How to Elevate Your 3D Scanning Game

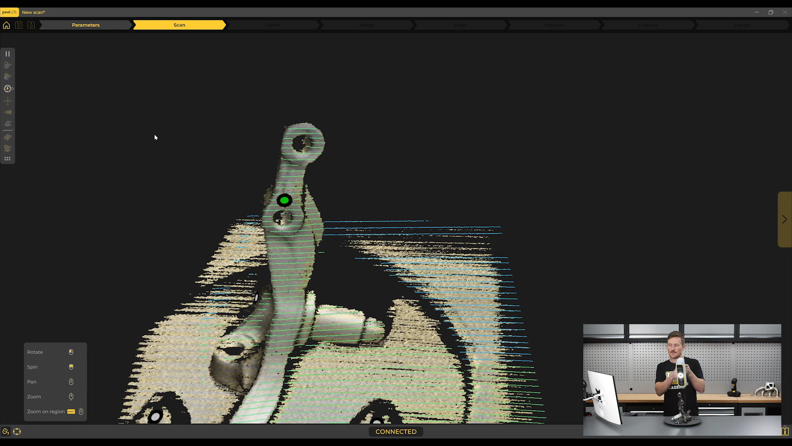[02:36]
and then we can slowly move around the object, capturing data from all the different angles.
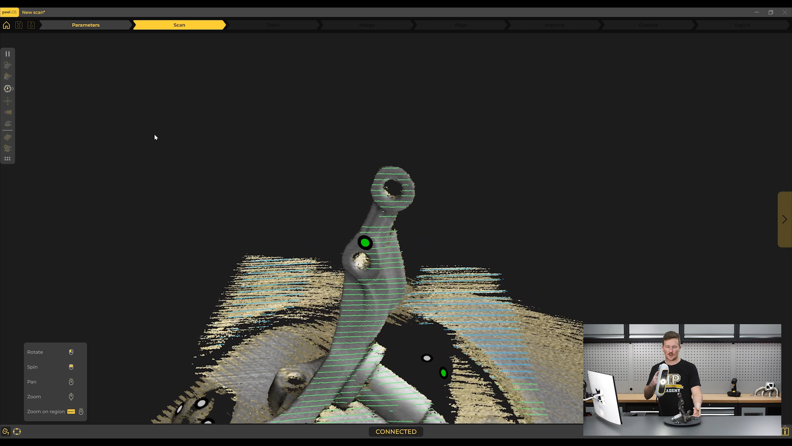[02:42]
We don't want to miss out on any important surfaces. Or, in our case, because we're using a turntable,
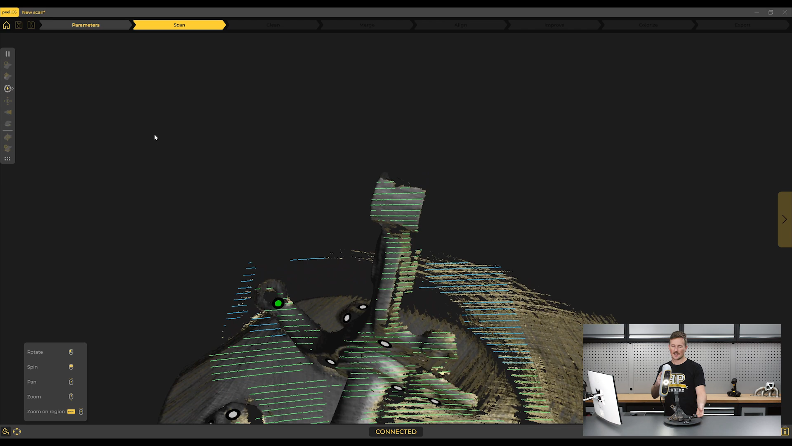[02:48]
we can keep the scanner stationary, and just slowly and smoothly rotate the turntable around to capture data from different angles.
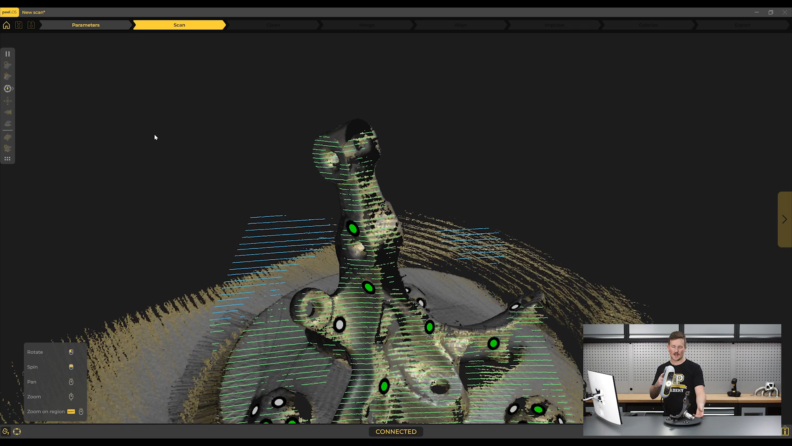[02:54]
In the scanning software,
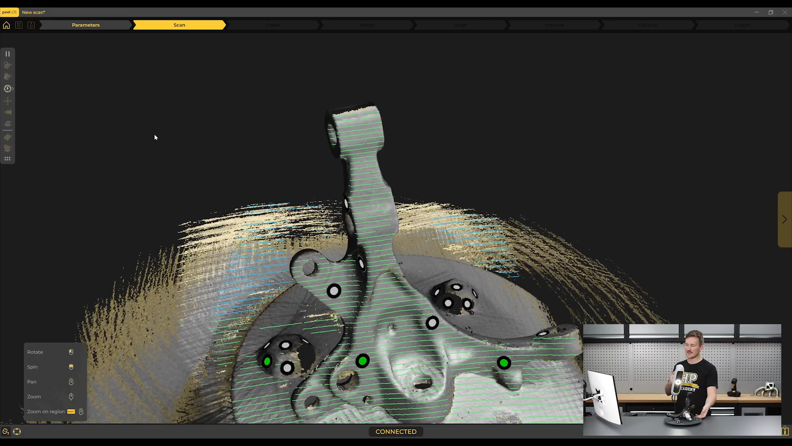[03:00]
you'll be able to see that the grey surfaces are the areas that we've captured good data on,
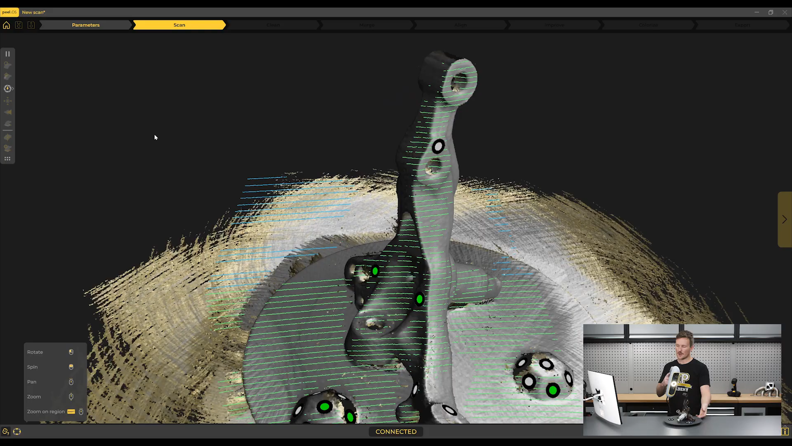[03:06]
and then the yellow areas are where we haven't quite got enough data yet, and then there'll be holes where we're missing data.
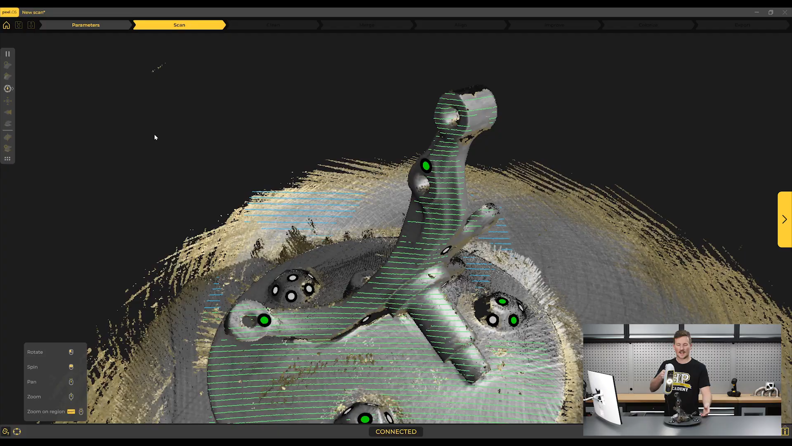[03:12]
We also want to stay within the working distance of the scanner without being too close or too far away,
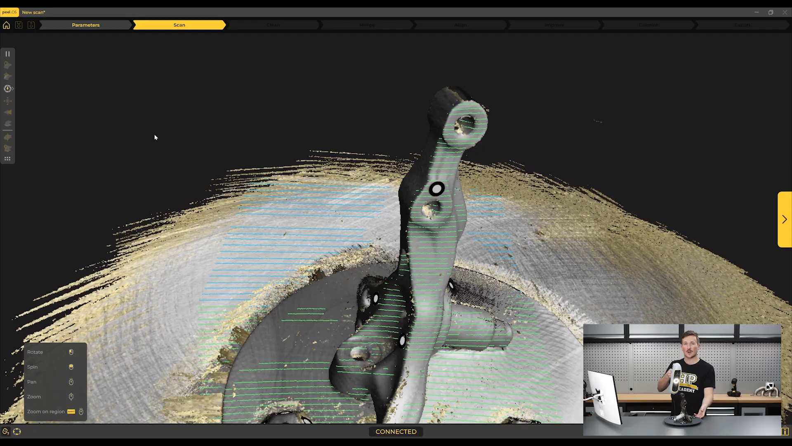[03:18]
and the software will most likely have some way of communicating this, like a scale on the side of the display, or lights on the scanner.
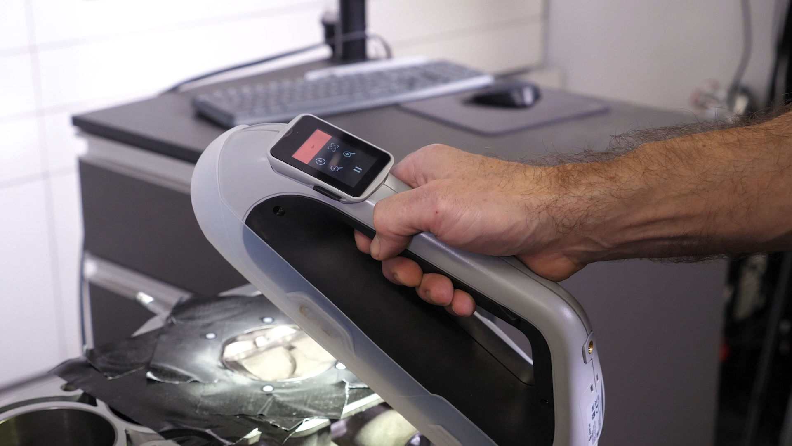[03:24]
The colours of the 3D model, or some combination of these.
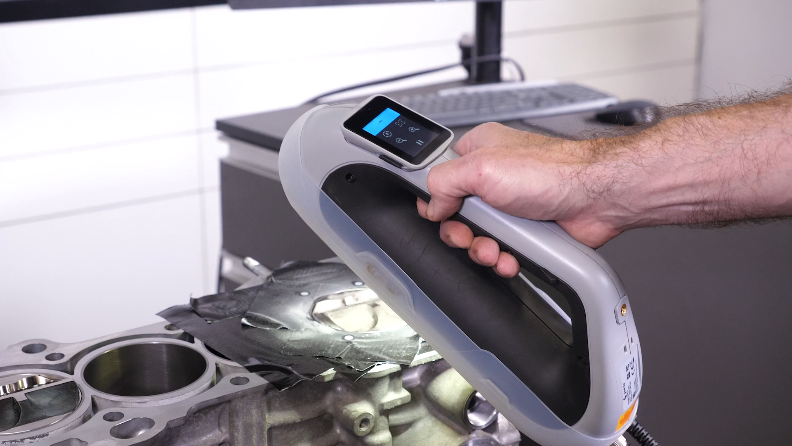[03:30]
The PL3 has a small LCD screen, which will show red if we're too close, with arrows instructing us to back up. Green indicates the optimal distance, and blue shows that we're too far away, and there'll be arrows instructing us to move forward.
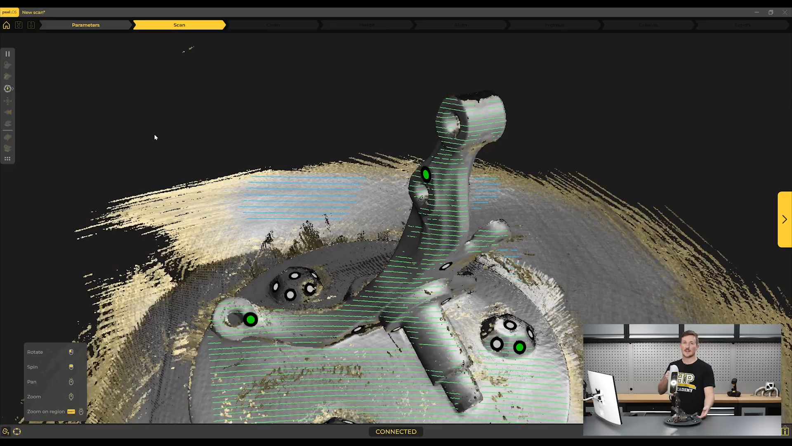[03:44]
These correspond to colours on the operating system software,
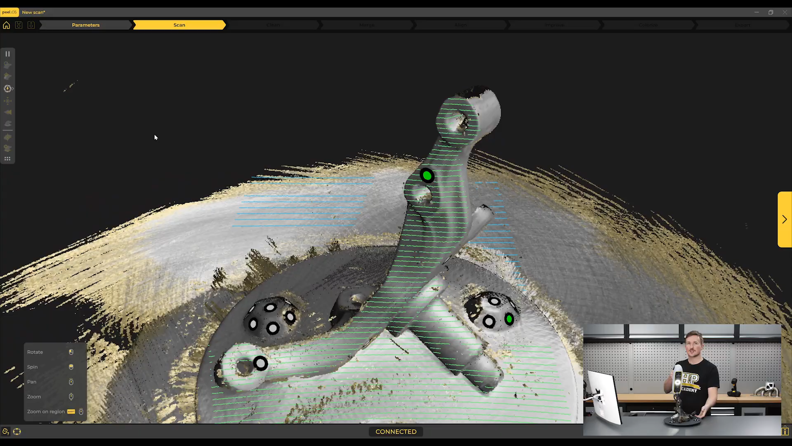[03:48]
showing where the data is being captured from, with the green, blue again being too far away, and if we move in really close, we'll see the red as well.
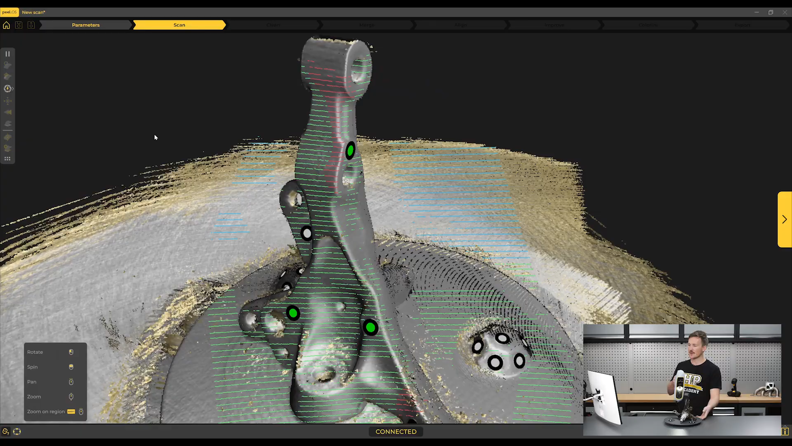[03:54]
There's also an icon on the LCD screen to show if tracking is lost, and haptic feedback where the scanner will vibrate slightly if anything is less than ideal.
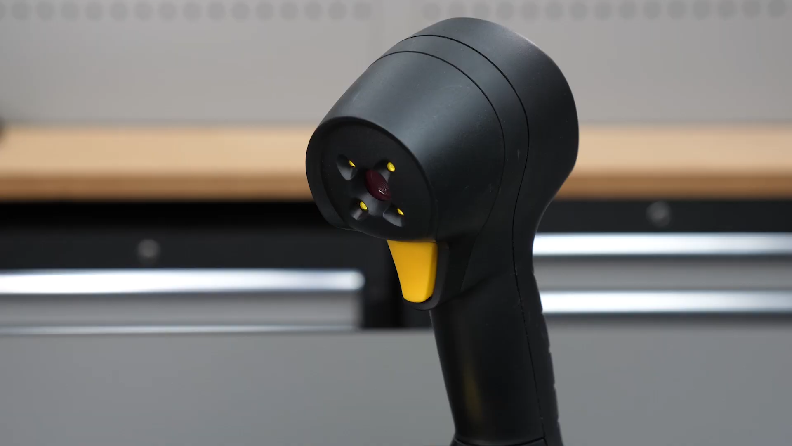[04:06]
The scanner will most likely have a trigger, button, or touch screen, like the PL, to start and pause or stop the scanning process.
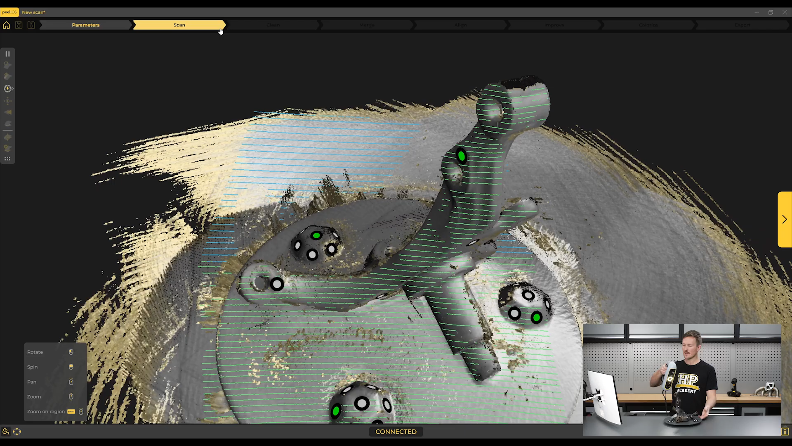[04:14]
So if we pause the scan, that allows us to readjust our position as we work around the object, or stop for any other reason.
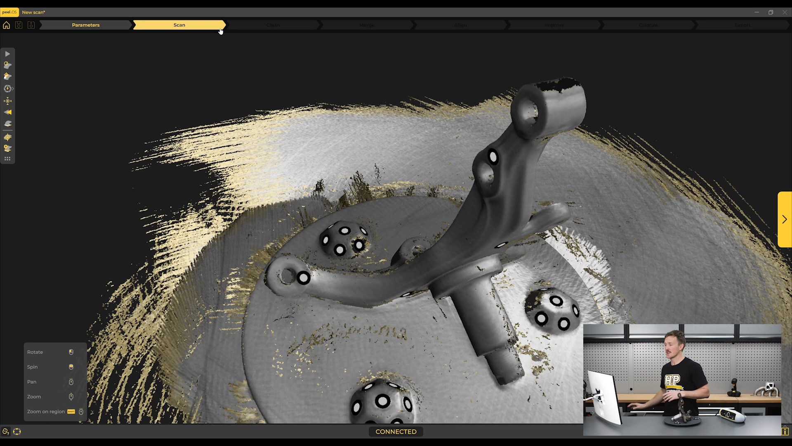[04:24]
Like, if we want to review the current state of the scan in the software, and find areas like this bit up the top of the strut mount,
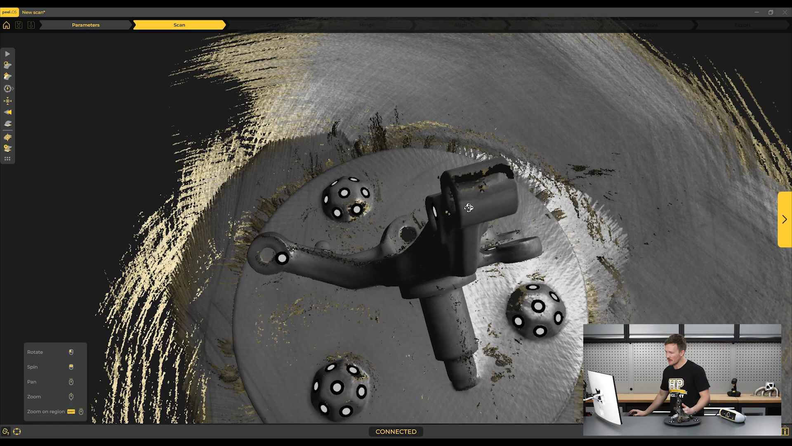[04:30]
that we'd need to capture more data from.
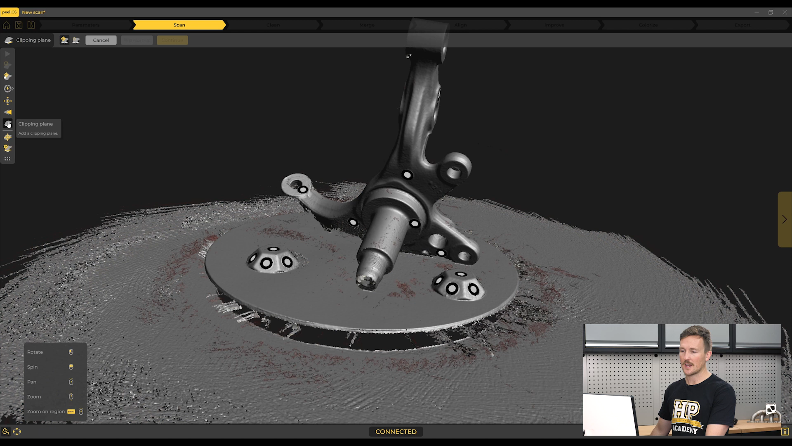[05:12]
So in the Peel software, this can be done with a clipping plane, and all we need to do is select the turntable surface, and then hit continue.